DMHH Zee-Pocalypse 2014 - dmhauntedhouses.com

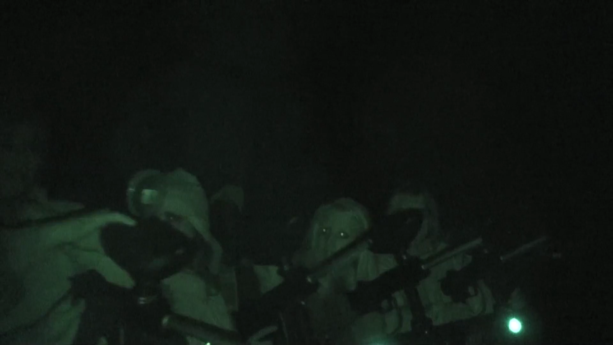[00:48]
guns and a whole field full of zombies not actors not people at least not
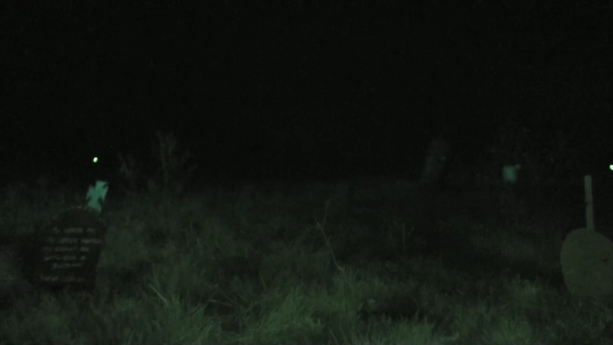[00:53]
anymore and we go around in a circle round them up and take them out now tell me about these rigs describe these rigs well
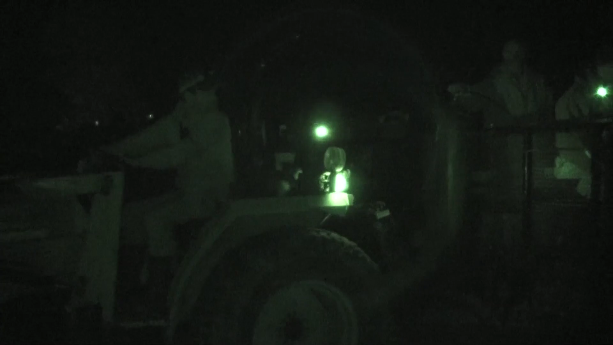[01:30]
how do we see the zombies well what we do is we light them up with a little blue pin lights which helps with the paintballs because the splatter effect it just causes a nice little bit of neon to light up so
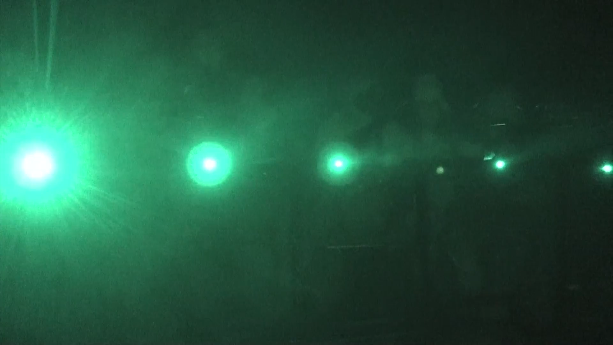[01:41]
you know what you're hitting and you know where you're hitting them especially since it's great to know that you're hitting